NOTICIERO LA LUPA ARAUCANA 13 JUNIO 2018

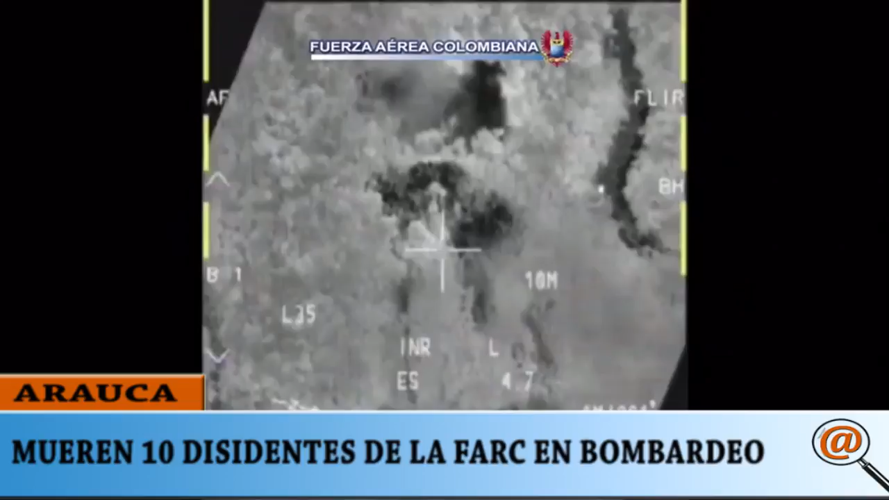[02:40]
escolta aéreo en el área general de la vereda Alto de Zitacá, municipio de Fortúl.